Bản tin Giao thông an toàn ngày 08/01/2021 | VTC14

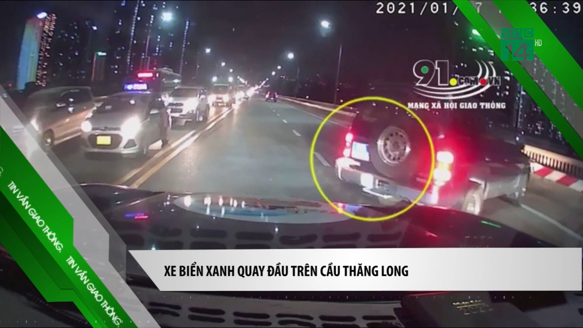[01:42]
Sau khi cặp cảnh ồn tắc, chiếc xe đã bất chấp nguy hiểm, quay đầu để di chuyển theo hướng đi ngược lại. Vụ việc sau khi được đưa lên mạng đã thu hút rất nhiều lượt bình luận, quan tâm của các lái xe. Clip được ghi lại vào chiều tối ngày hôm qua, ngày đầu tiên thông xe cầu Thăng Long sau khi được sửa chữa.